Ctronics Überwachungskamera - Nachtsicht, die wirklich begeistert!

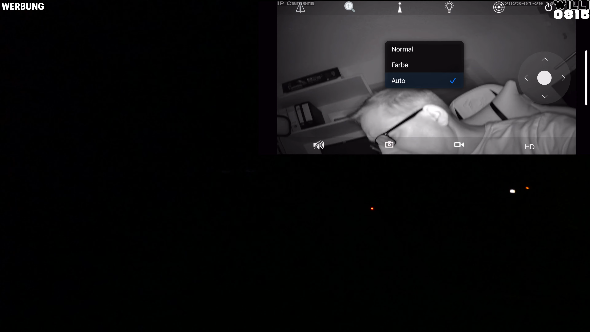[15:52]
Das ist einfach nur eine Einstellungssache. Ich kann auch auf Automatik gehen. So, dann sucht sich eben das Gerät aus, was sie jetzt verwenden will. Entweder diese Nachtansicht.